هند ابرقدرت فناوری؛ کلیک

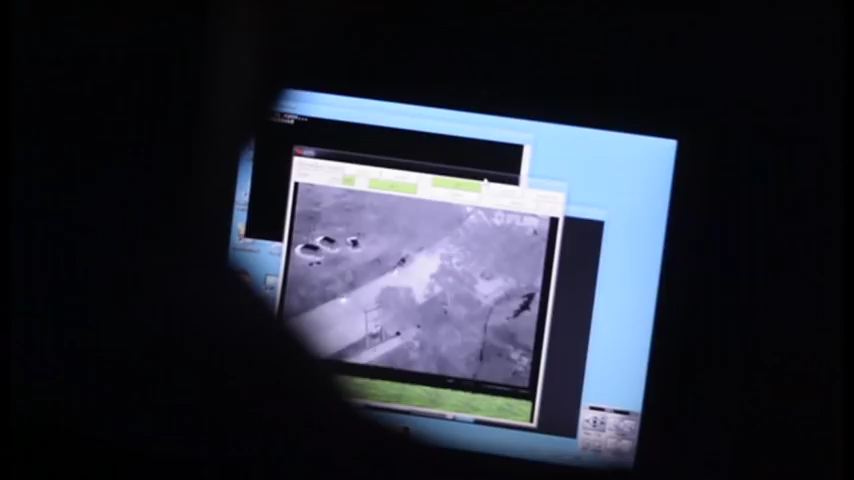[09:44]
فیلم دوربین ها رو روی موبایل و دستگاه های همراه دیگر می شه دید و